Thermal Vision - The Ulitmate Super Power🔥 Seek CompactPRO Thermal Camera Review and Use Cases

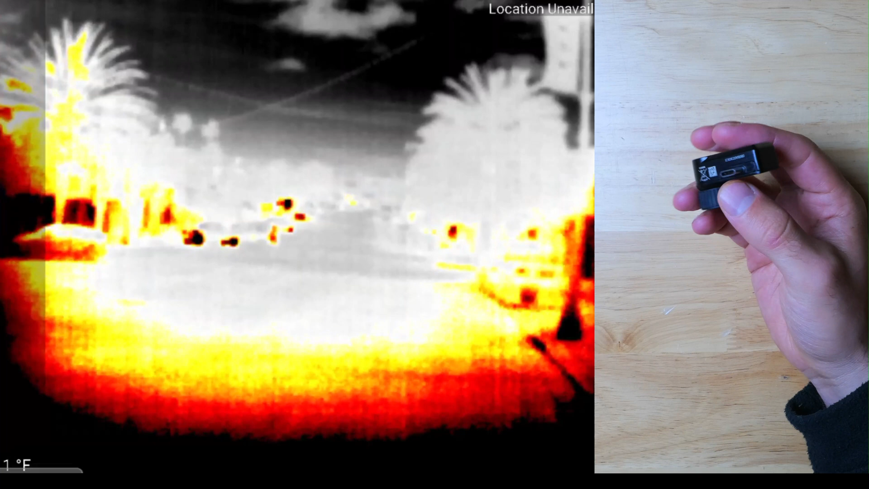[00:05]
which is a very tiny and useful gadget that you can attach to your smartphone,
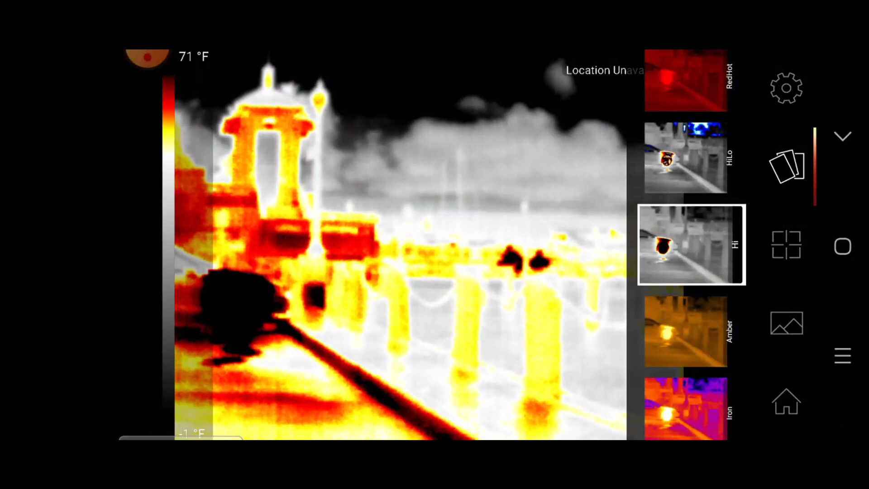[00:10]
and it gives you the incredible ability to see by temperature, which is a very, very useful superpower to have.
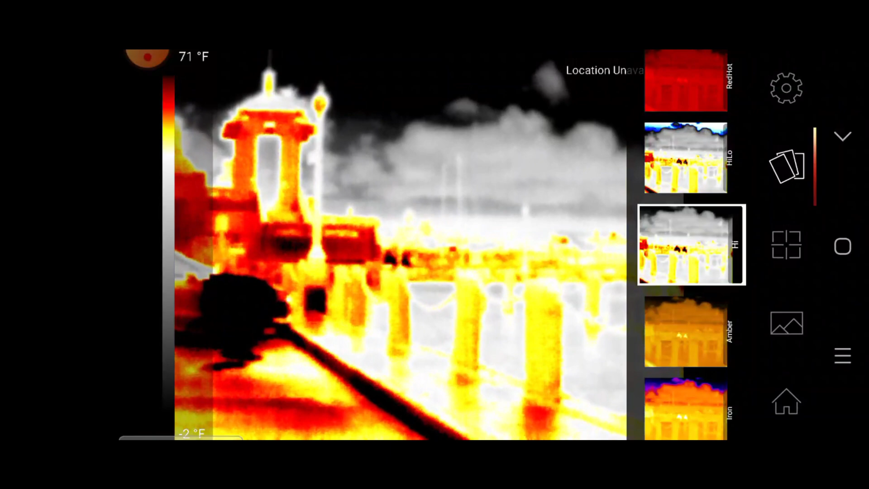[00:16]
So if you need a way to keep an eye on your surroundings in the dark, find people and animals at distance in low light conditions, check for energy loss, electrical and mechanical failures, or any other of the many ways that a thermal camera could be useful.
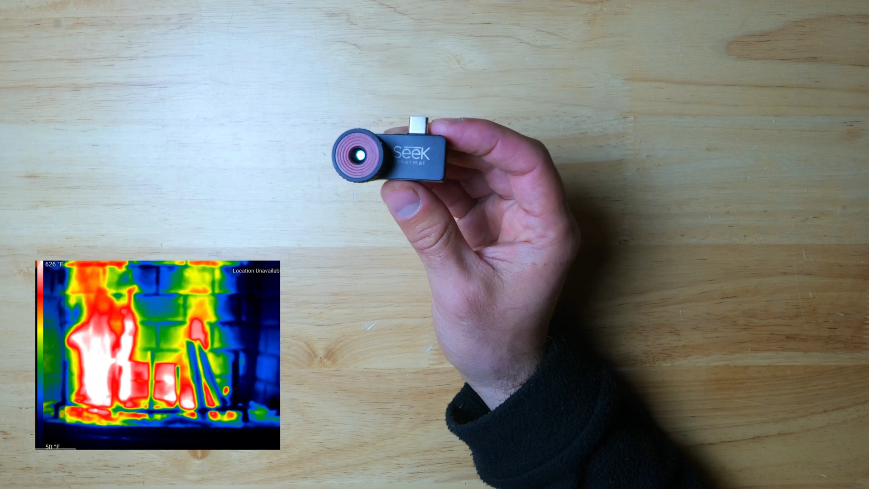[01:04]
and it can detect temperatures down to negative 40 degrees and up to as high as 626 degrees Fahrenheit. And the camera itself has a 32 degree field of view.
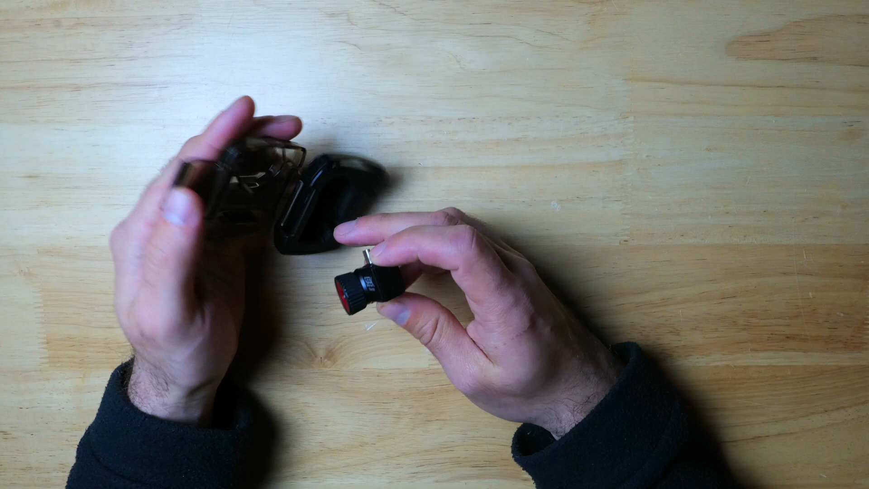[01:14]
It also comes with a nice little waterproof case, which is a great way to protect it and help keep you from losing it.
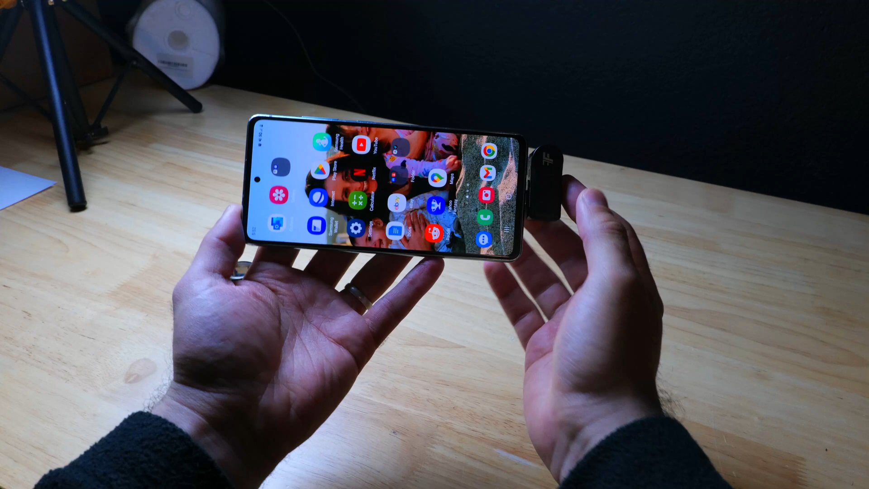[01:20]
Holding the camera and the smartphone together in landscape mode is a bit awkward because the camera protrudes right where I want to put my index finger.
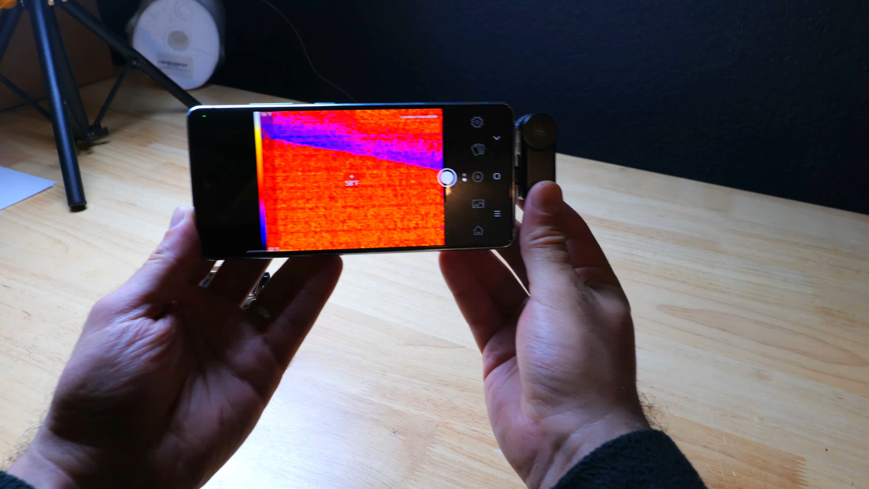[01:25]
So it is a little bit uncomfortable to hold in this position. But for most of the upcoming shots, we're going to be using a tripod.
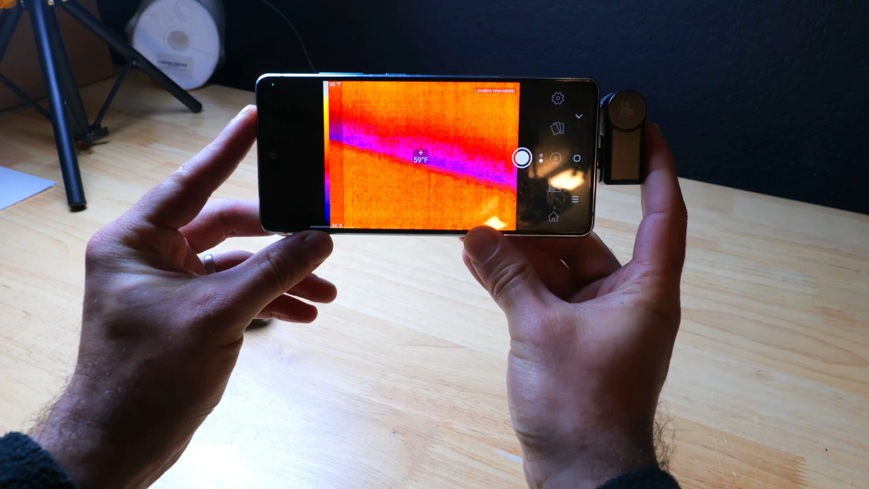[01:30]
So this won't really be an issue. And in the vertical orientation, this effect is much less noticeable.
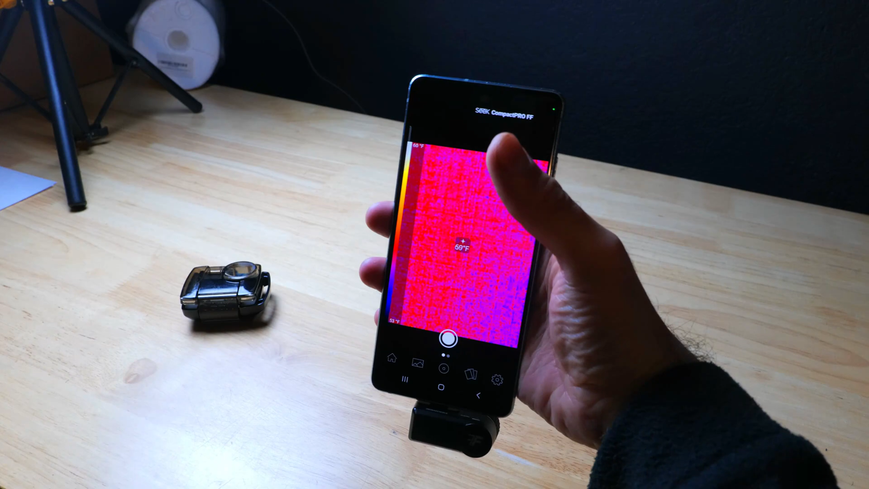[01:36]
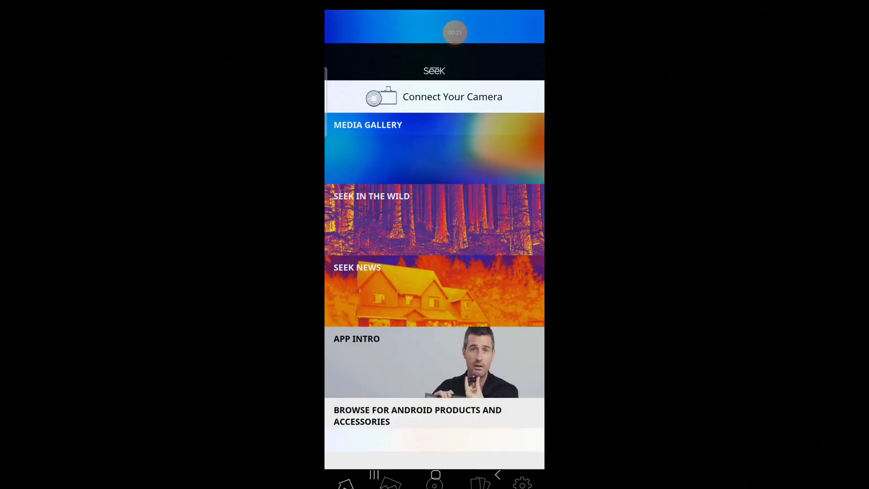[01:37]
In order to use a camera, you're going to have to install their app. But overall, the setup is relatively easy.
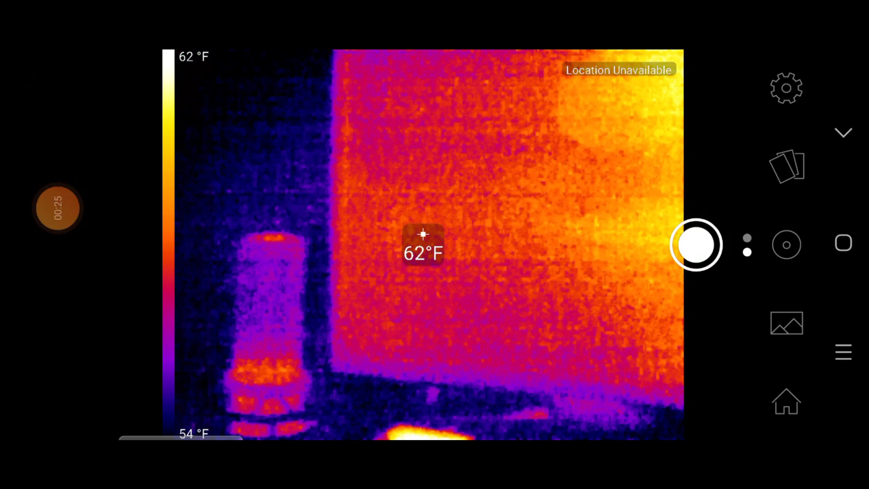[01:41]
On screen: spot 62°F, scale top 62°F, scale bottom 54°F
And inside, you get a lot of useful features like the ability to record photos and videos,
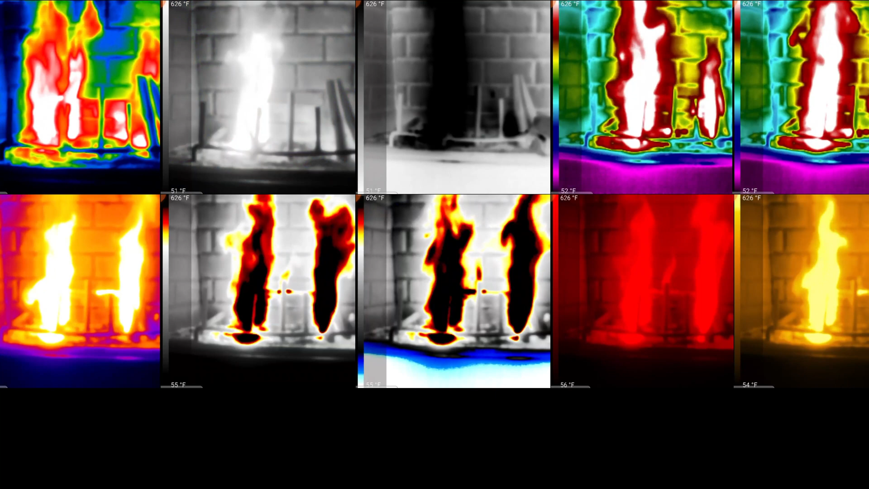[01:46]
a nice variety of different color palettes to choose from, depending on your needs, different temperature modes, and the ability to zoom in digitally.
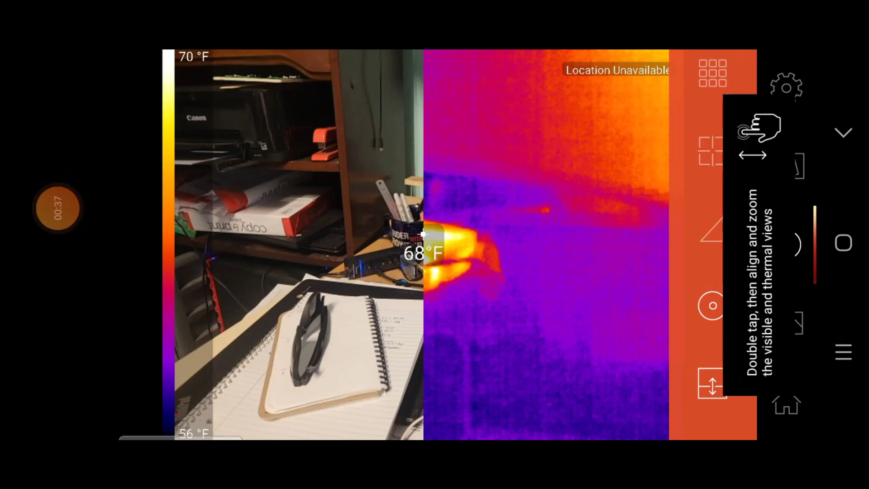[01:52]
On screen: spot 68°F, scale top 70°F, scale bottom 56°F
The screen colors and the scale that you see will shift in an attempt to maximize the contrast.
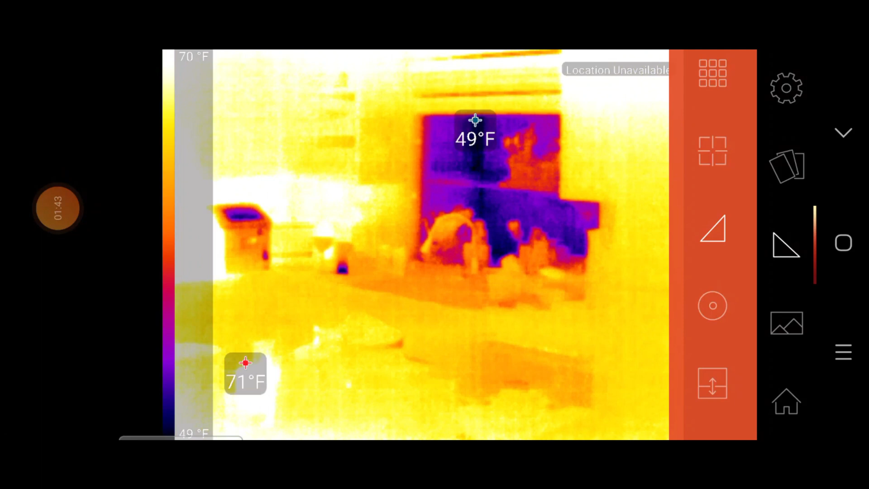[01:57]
On screen: scale top 70°F
And there are a few different radicals you can use,
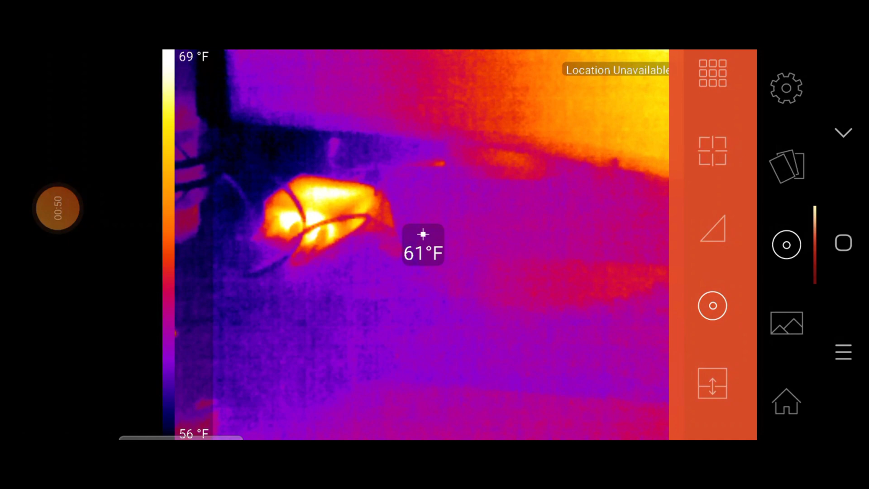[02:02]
On screen: spot 61°F, scale top 69°F, scale bottom 56°F
including ones that take the temperature of whatever is in the center of the screen, and another that tracks the hottest and the coolest point at any given moment.
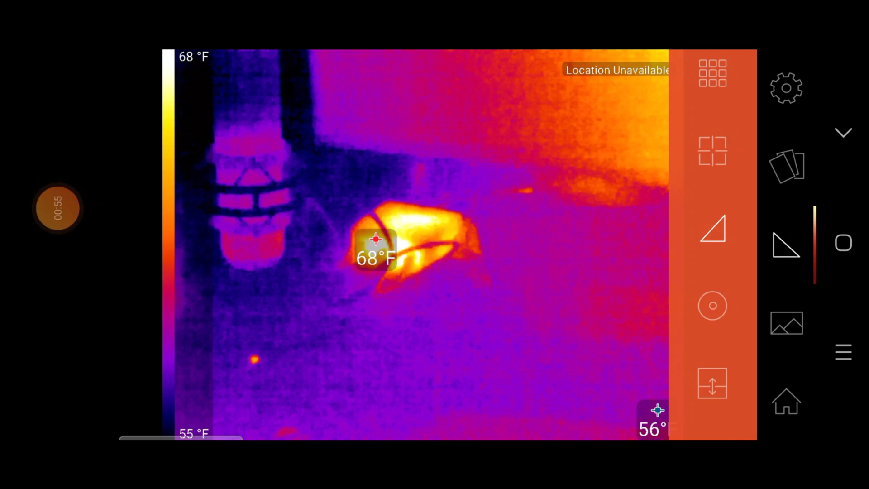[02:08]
On screen: spot 68°F, scale top 68°F, scale bottom 55°F
This is the first thermal camera that I've used, so I don't really have any previous experiences to compare this to.
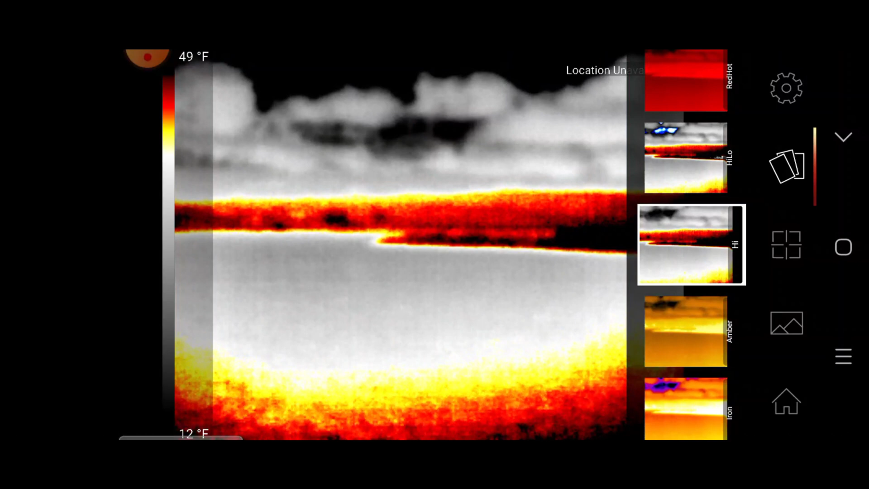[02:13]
On screen: scale top 49°F, scale bottom 12°F
But the video quality isn't the sharpest, and the frame rate is greater than 15 hertz, which is not bad.
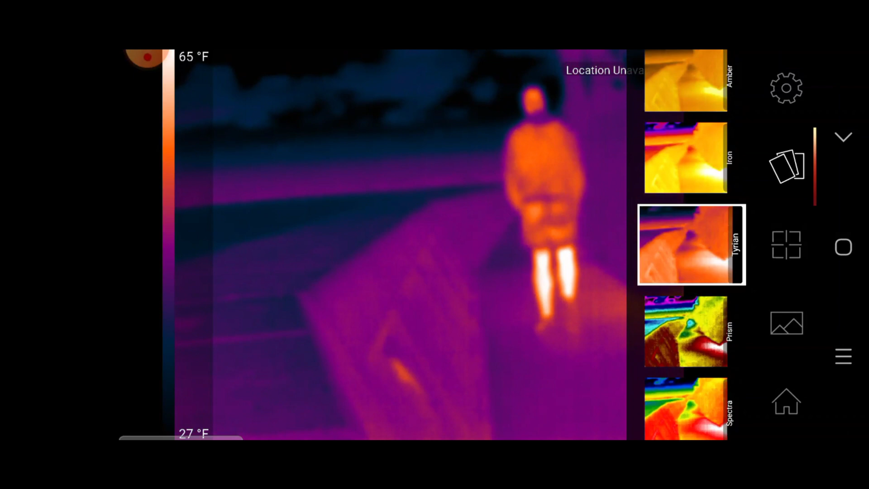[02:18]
On screen: scale top 65°F, scale bottom 27°F
So while there is a tiny bit of lag, it's not too noticeable.
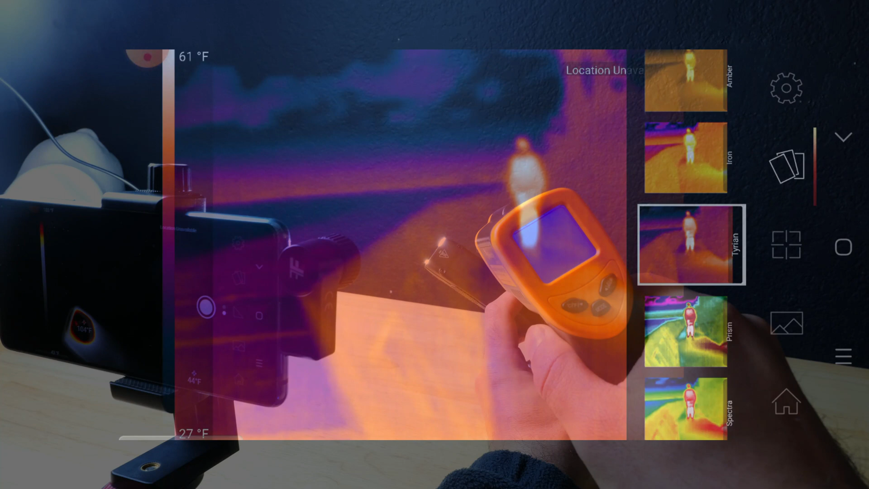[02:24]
Now that the camera is up and running, I thought it'd be interesting to run a flashlight on turbo, which should heat up quite nicely. And also, we can compare the temperature data between the Seek Thermal and this handheld digital temperature gun.